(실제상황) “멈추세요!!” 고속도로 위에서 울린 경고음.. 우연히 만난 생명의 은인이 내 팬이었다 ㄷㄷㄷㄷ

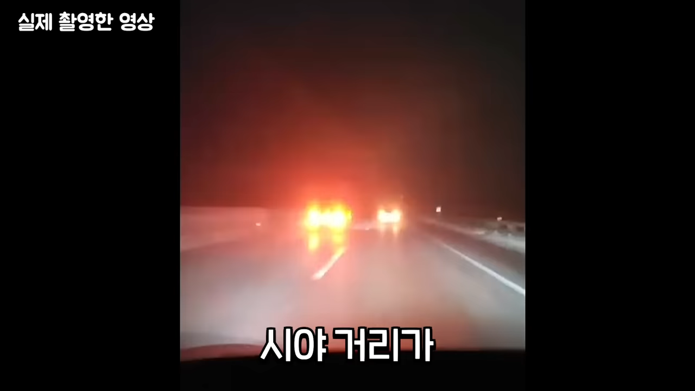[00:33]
시야 거리가 3대 2대 이렇게 보였단 말이지. 이날이 앞에 차 전부 다 깜빡이 켜고. 이게 지금 잘 보이는 거예요. 나중에는 요까지 밖에 안 보여. 진짜 놀랐다.